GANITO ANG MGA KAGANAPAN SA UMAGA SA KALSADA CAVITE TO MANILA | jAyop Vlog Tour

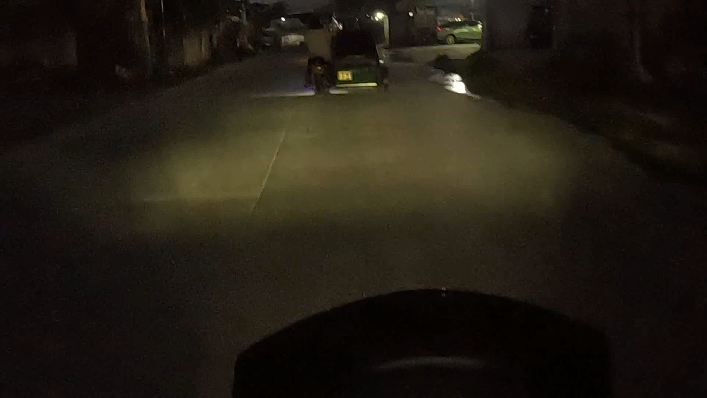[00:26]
Ang daan natin guys Ay sa Molino Molino,
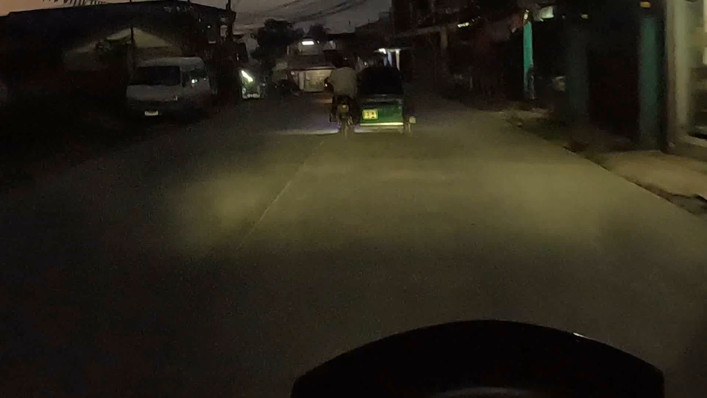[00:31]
Bacoor doon ang daan natin Para mas mabilis Saka ano lang,
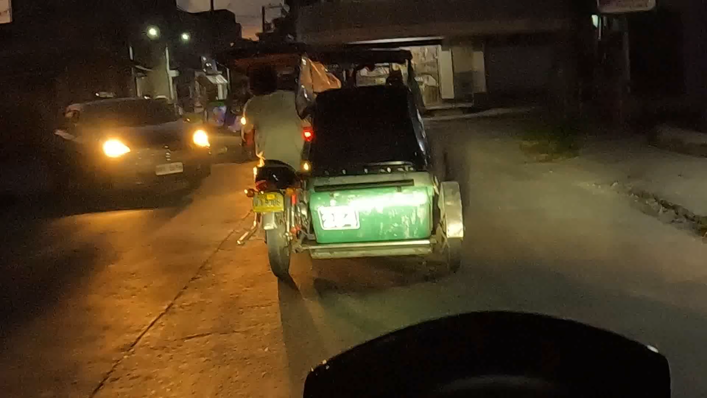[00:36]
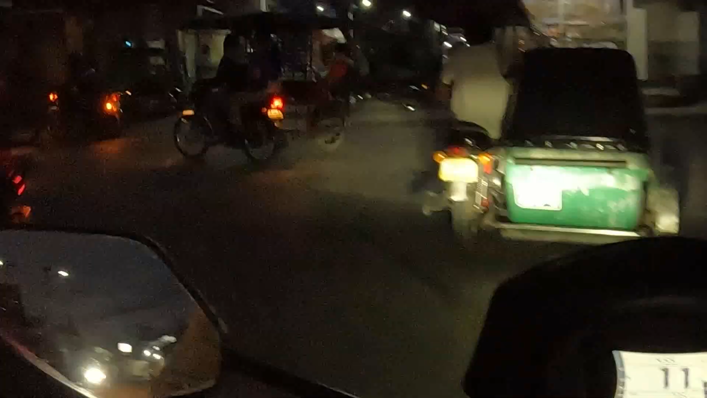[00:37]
normal lang yung takbo natin ngayon Hindi naman tayo racing-racing Normal lang Nandito na tayo sa SM Molino guys Ayan yung oras natin